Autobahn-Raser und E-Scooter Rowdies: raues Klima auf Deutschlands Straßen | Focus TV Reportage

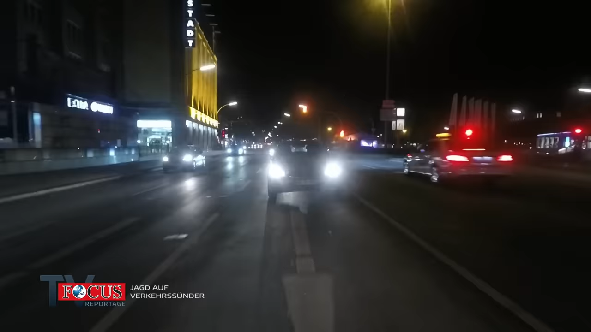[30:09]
Wir haben in der Innenstadt auch viele hochpreisige Fahrzeuge, die auch deutlich zu schnell unterwegs sind. Und derer wollen wir uns gerne nochmal annehmen. Von einer PS-Protz-Karre kann bei dem VW Tiguan vor den Polizisten eher nicht die Rede sein. Trotzdem fällt der Fahrer mit riskanten Spurwechseln und wenig Abstand auf.
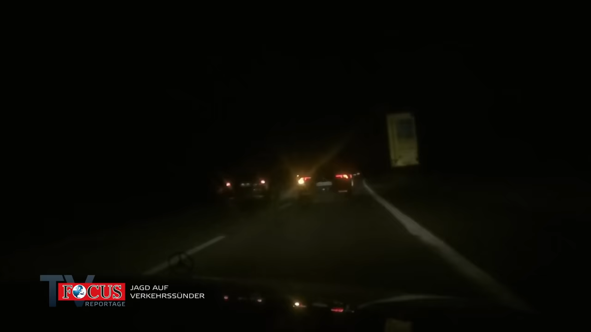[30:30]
Außerdem ist er auf der Stadtautobahn viel zu schnell. Ja, wir haben ja 80, wir fahren geeichte 115.
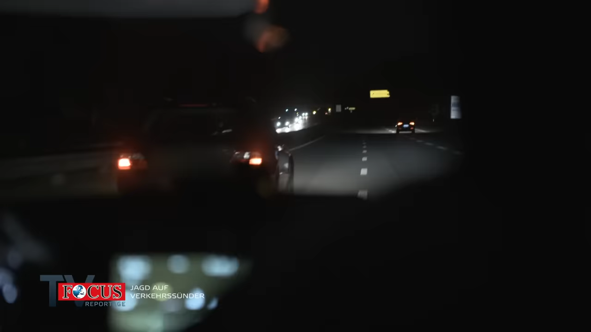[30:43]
Er fährt natürlich auch ab, ist ja klar. Wollen wir? Dann nehmen wir den erstmal mit.
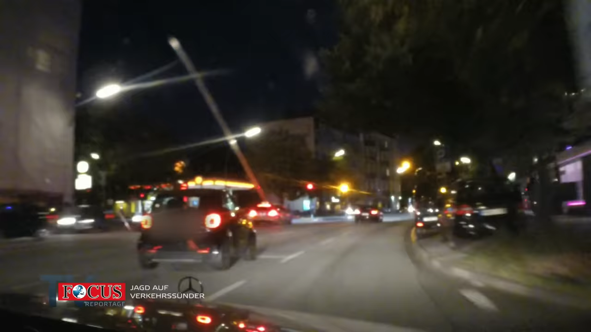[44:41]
Plötzlich brettert vor ihnen dieser Smart über die rote Ampel.
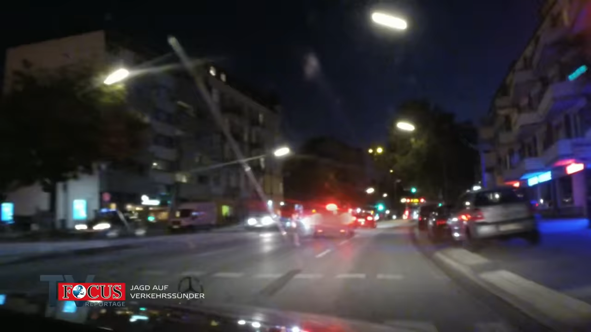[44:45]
Hey, tschüss, Tänke. Doch damit nicht genug.
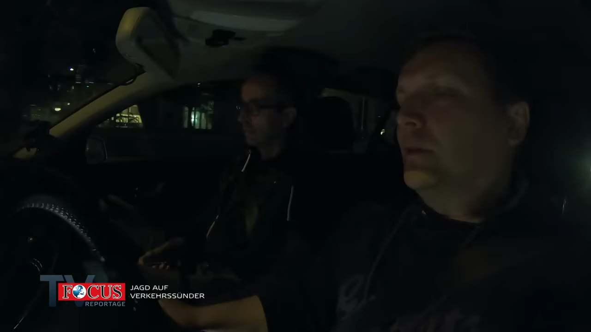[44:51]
Fahren wir dann doch nochmal ein Stück hinterher und halten ihn dann in Ruhe an. Er telefoniert ja immer noch, ne?
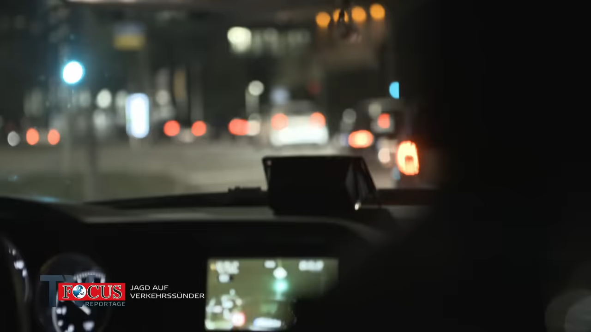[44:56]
Genau, er telefoniert ja noch einwandfrei, auch von hinten sichtbar. Kann man da so ein bisschen festzuhalten.
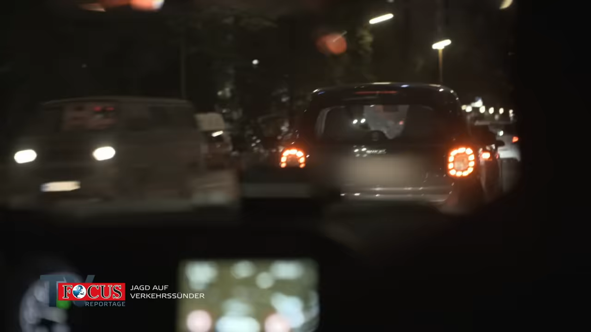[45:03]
In dem Fall ist das Telefonieren tatsächlich hochwertiger als die Rotlichtfahrt. Dieses Maß ist voll. Der Smartfahrer weiß jetzt, dass seine Stunde geschlagen hat.